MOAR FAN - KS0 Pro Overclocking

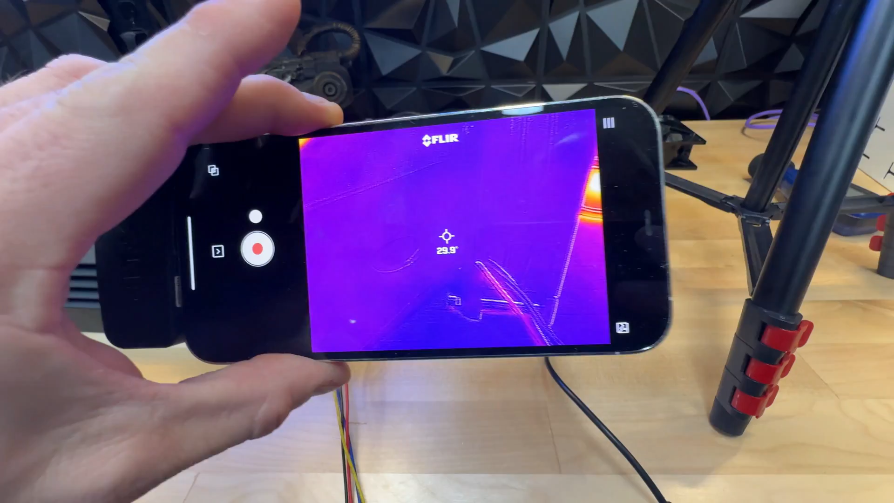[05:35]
up on the uh on the actual screen
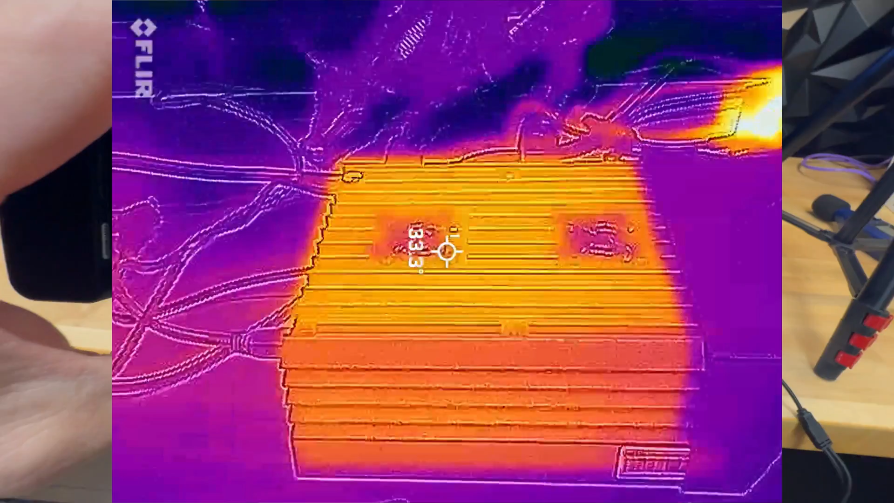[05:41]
but you can kind of see the how hot this shit is obviously
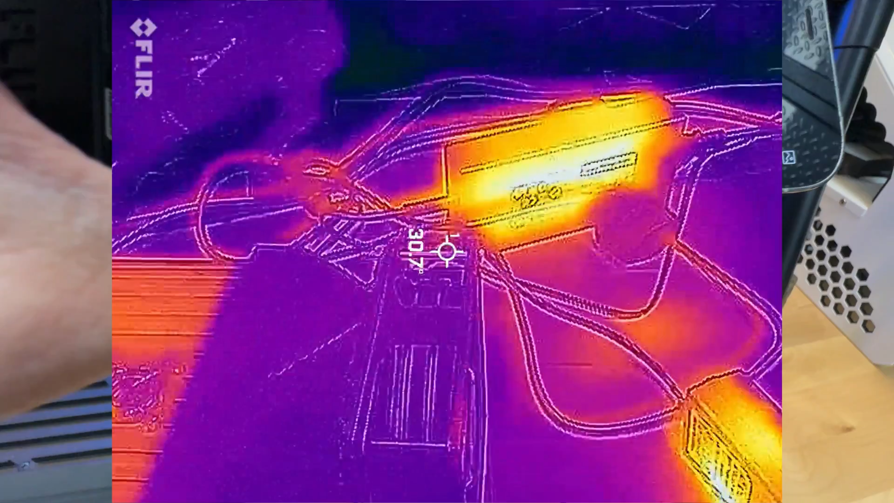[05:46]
the power supply very warm this thing man there is a hot
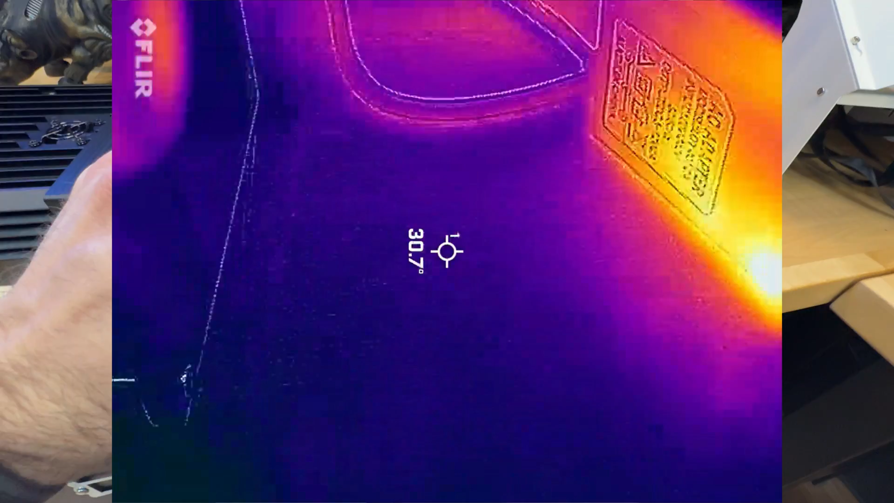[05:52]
spot from hell in there right there huh I'm taking a look
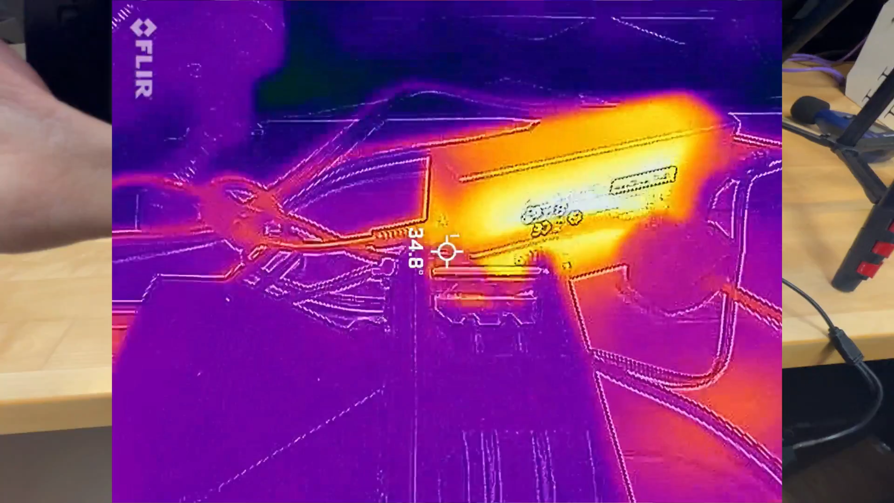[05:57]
at the device itself you know maybe we can get some ideas to where our hot spots are